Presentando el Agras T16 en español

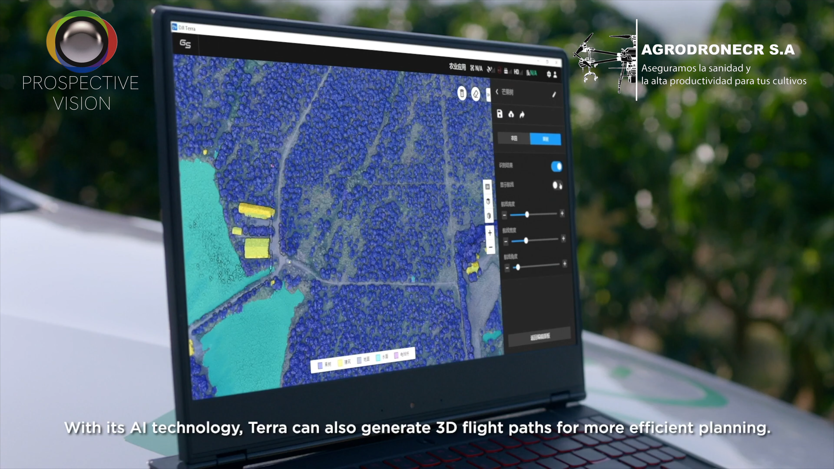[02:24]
Con inteligencia artificial, Terra también puede generar rutas de vuelo tridimensionales que resultan en una planeación más eficiente.